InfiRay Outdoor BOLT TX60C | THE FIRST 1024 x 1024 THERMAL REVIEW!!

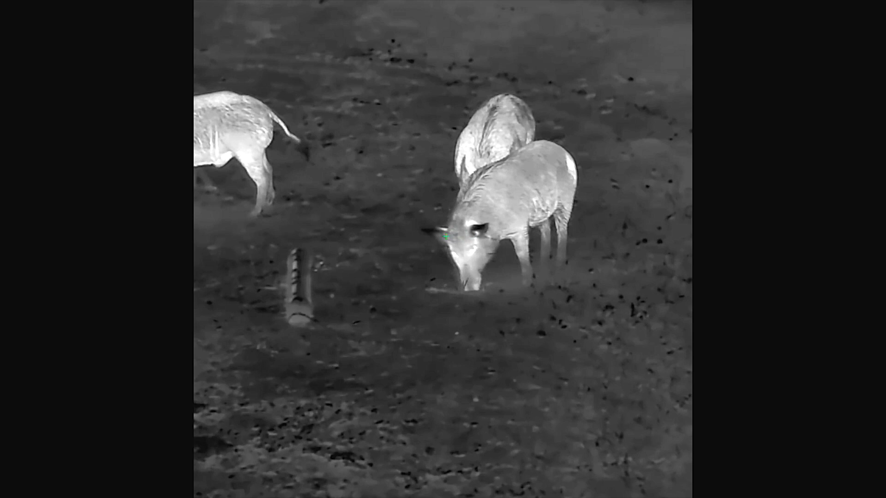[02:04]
now the 1024 coming in at $69,99 kind of seems like a heck of a deal doesn't it but
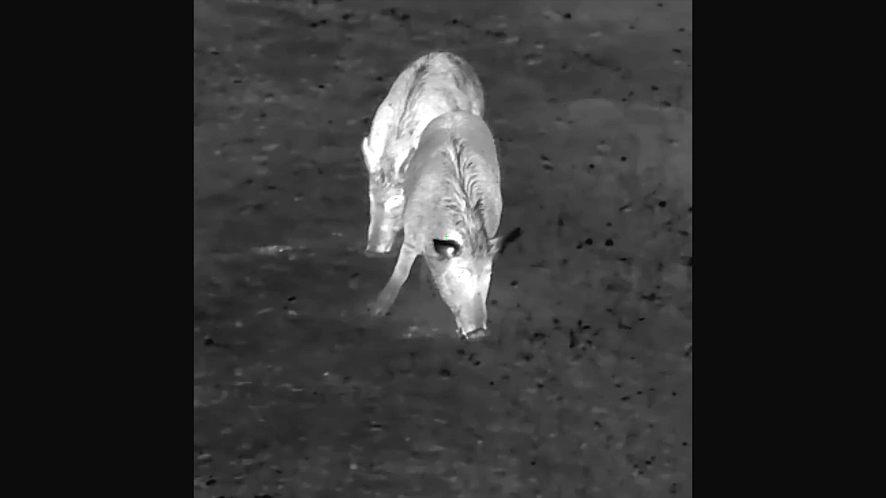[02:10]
again $7,000 a lot of money but there's a lot packed into this scope if you want to purchase the laser rangefinder you can separate I'll show you what it looks like on the optic itself it's $799
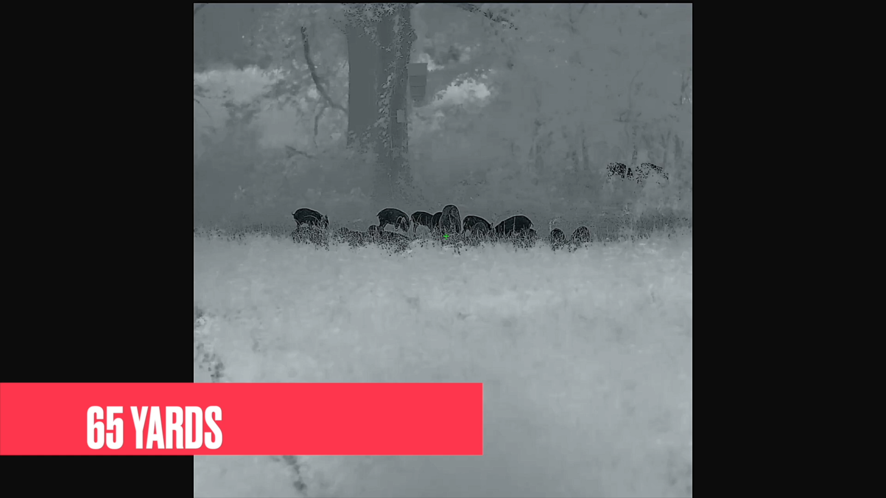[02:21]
for the laser rangefinder it does integrate into the scope the laser rangefinder displays the
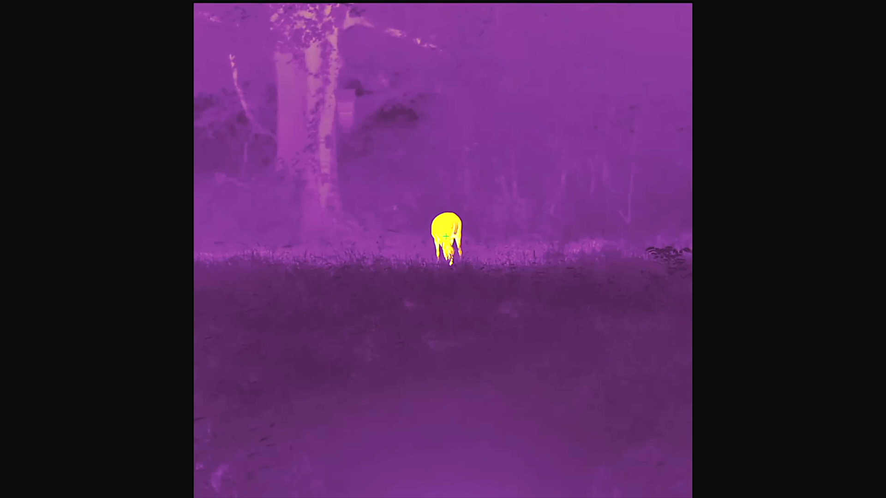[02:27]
yardage on the screen of the optic as well again I'll say it
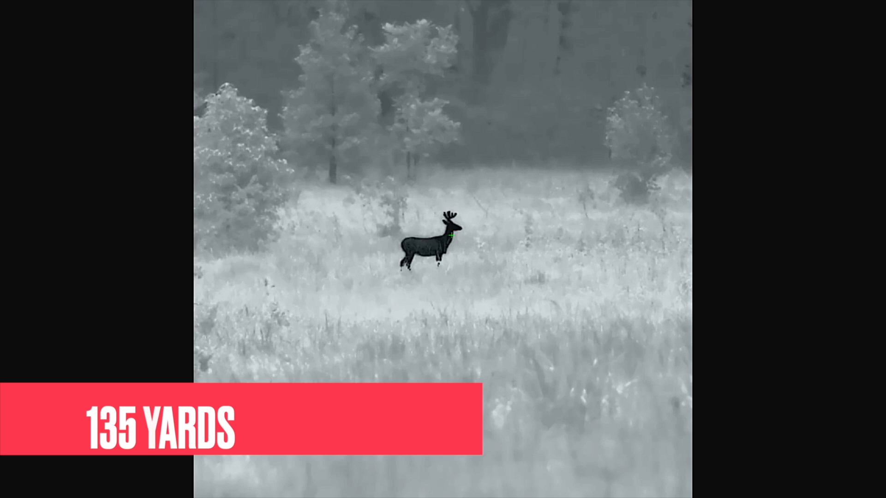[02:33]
again 1024 by 1024 thermal resolution that's a unique resolution right now
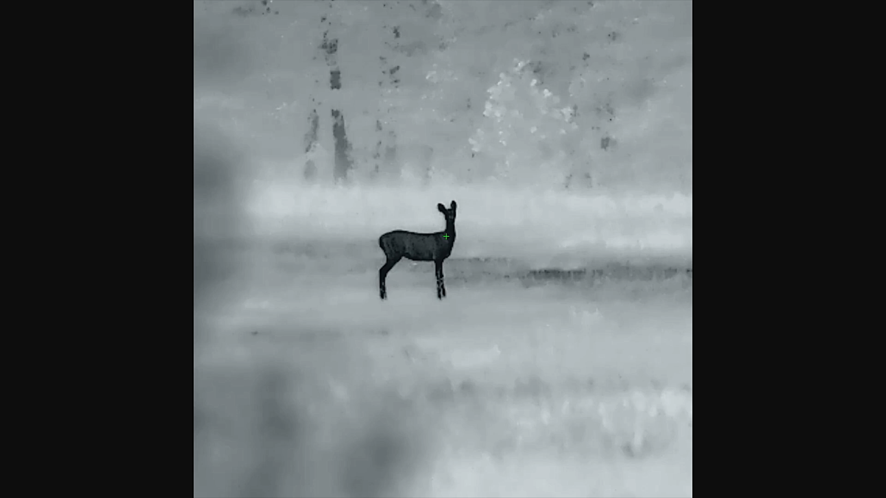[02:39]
there's not any scope on the market that is a 1024 by 1024 there are other 1024
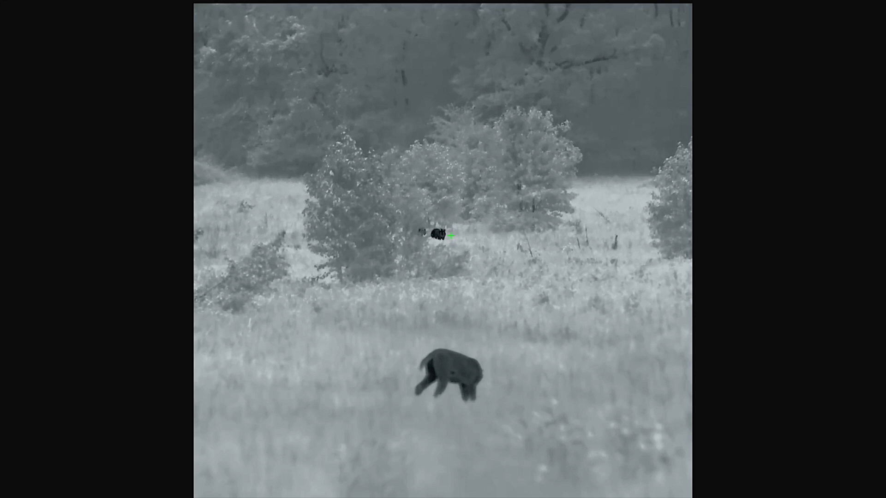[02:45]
scopes but not the 1024 by 1024 so 12 micron it's got a minus
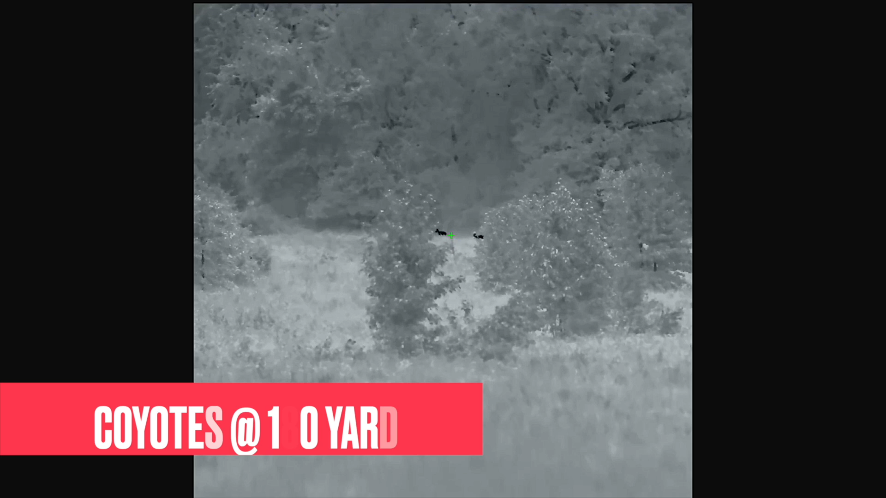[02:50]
18 millikelvin netd thermal sensor 50 hertz refresh rate starts at 3 power goes to 16 power the display very big display resolution size 2560
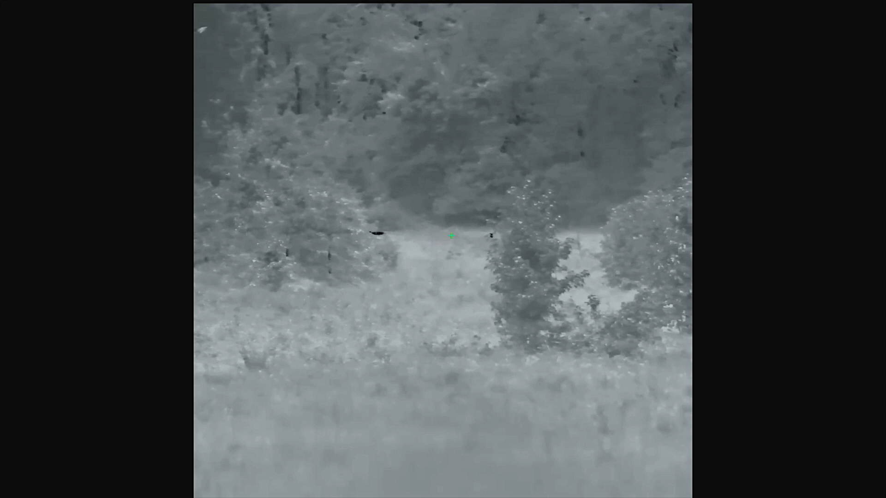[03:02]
by 2560 that means when you look through the eyepiece that that is just going to look the
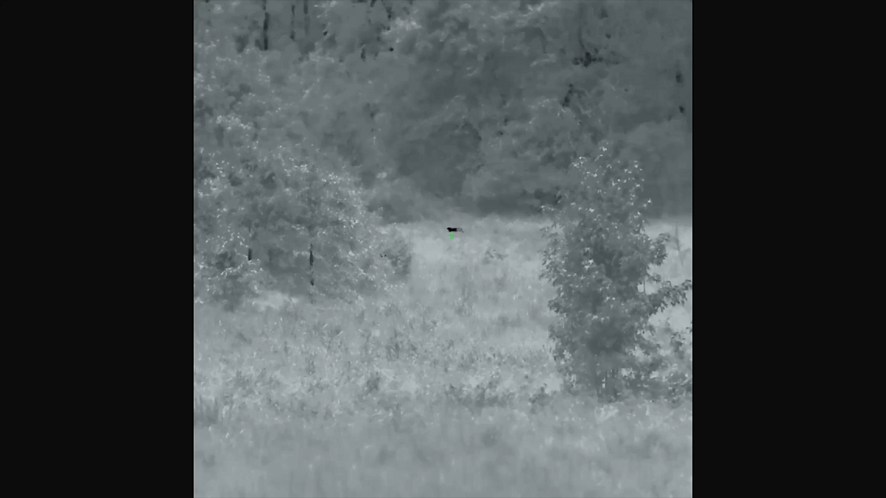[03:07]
the picture image is just going to look very big and bright on that screen just because it is such a large and high resolution
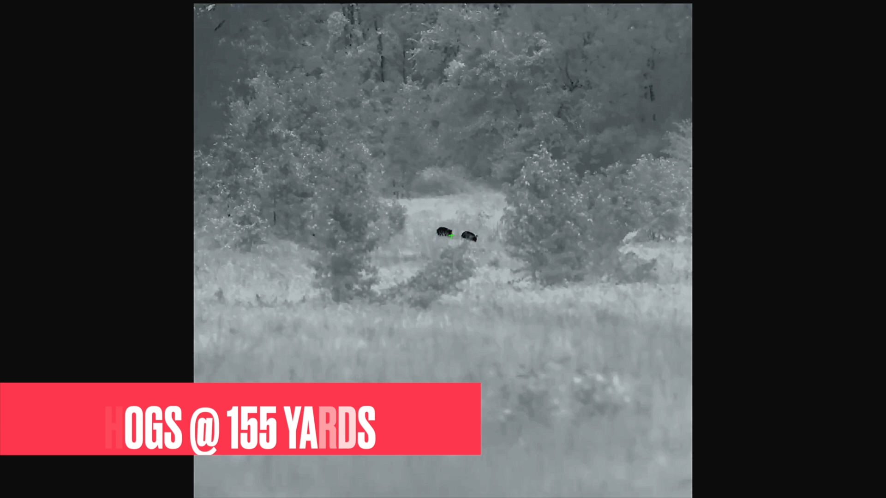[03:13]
it's a very generous field of view at 100 yards for a three power scope
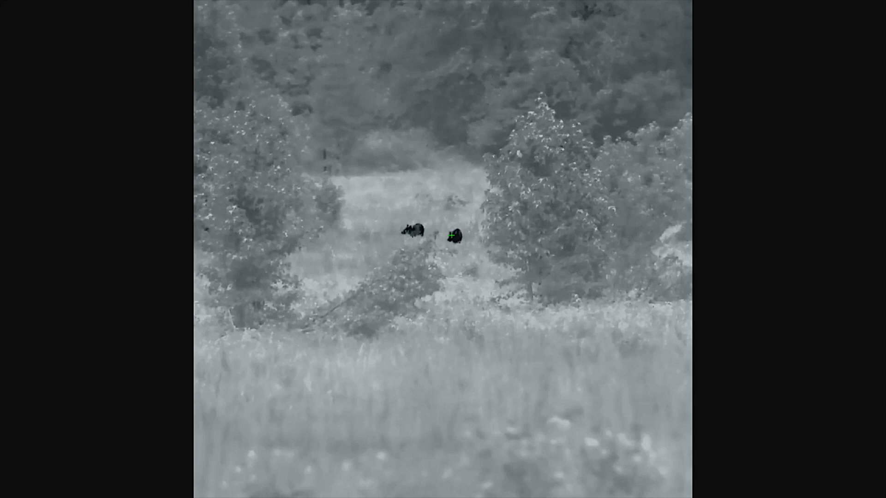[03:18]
61 and a half feet field of view it's got a 2700 yard detection range
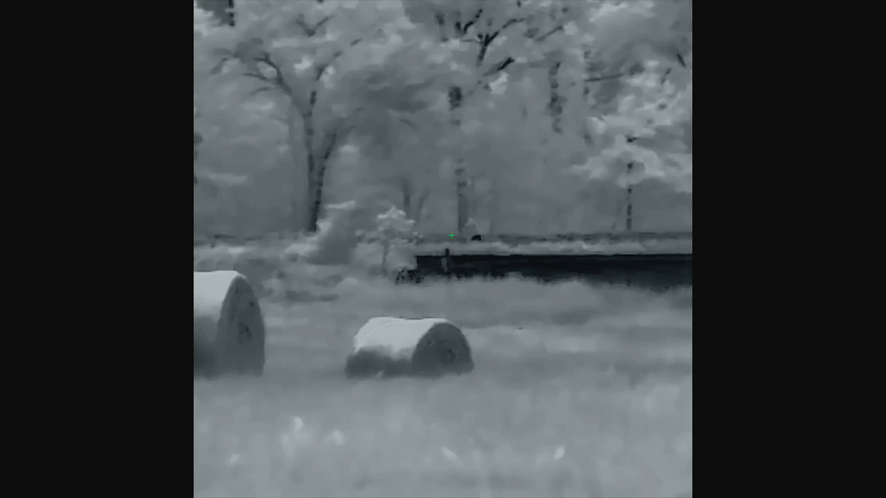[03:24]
seven reticles five of them are static one dynamic and one that you can build yourself seven
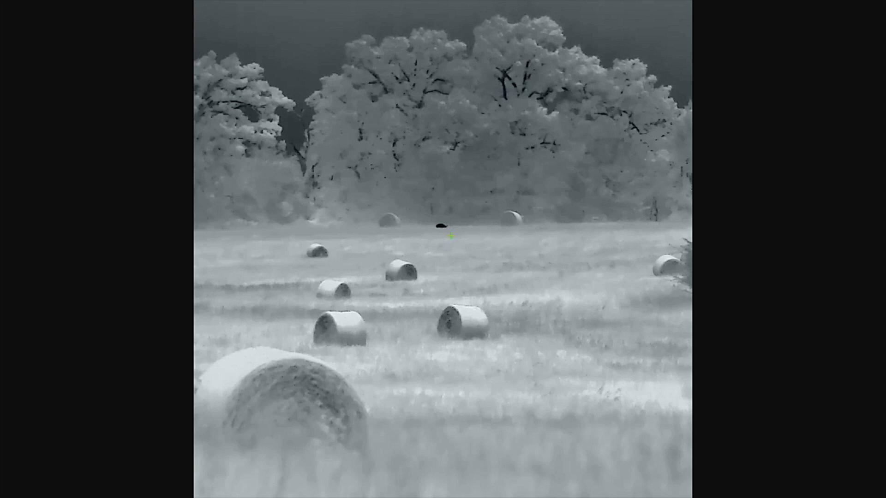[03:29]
color palettes it does have wi-fi included in video and audio recording has eight to
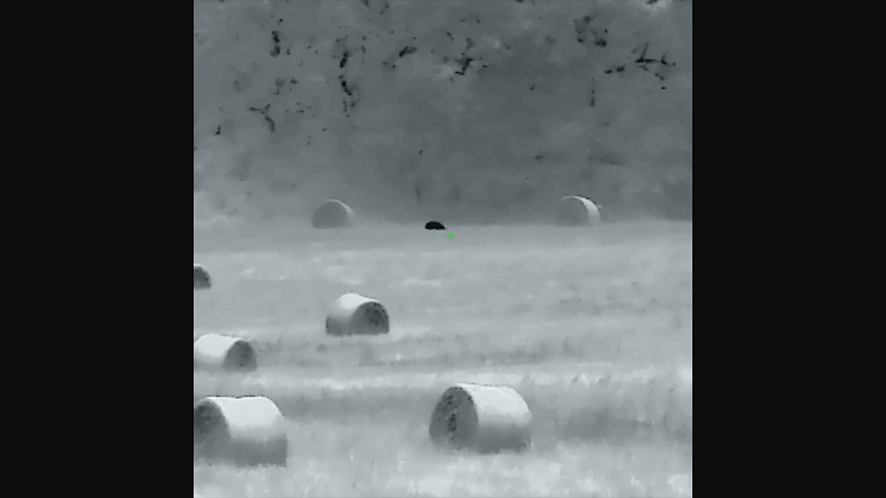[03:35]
ten hours of runtime uh and an upgrade from with this bolt model it does come ready
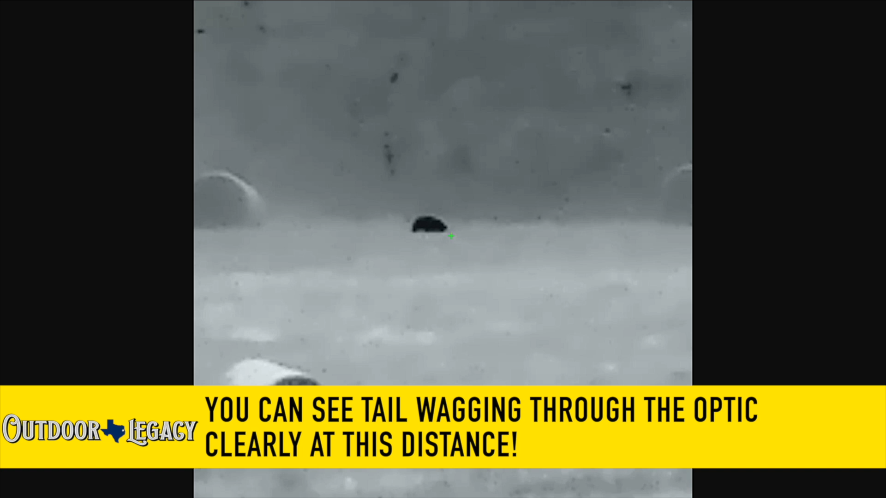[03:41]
to uh to use an 18650 battery so it runs on internal battery and a removable 18650 battery which is fantastic again those batteries are easy to find and
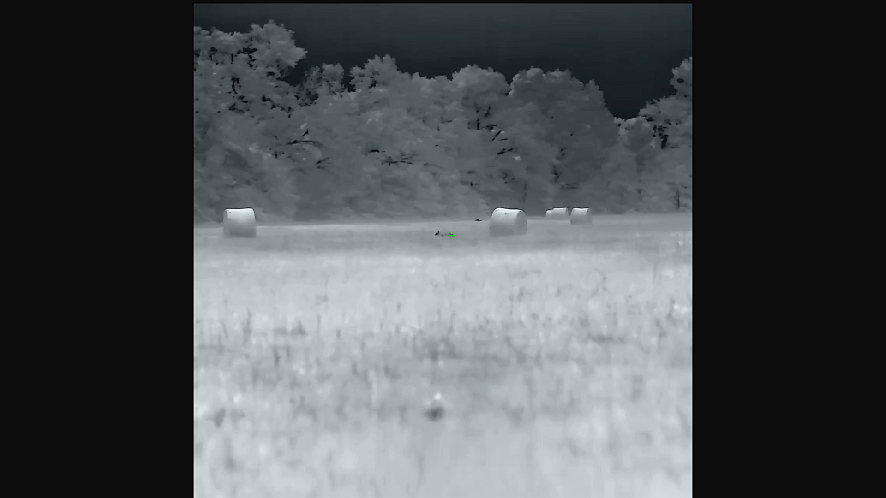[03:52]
very inexpensive so you can have several of them on standby ready to go it does come with an infrared outdoor branded qd mount now we run everything y'all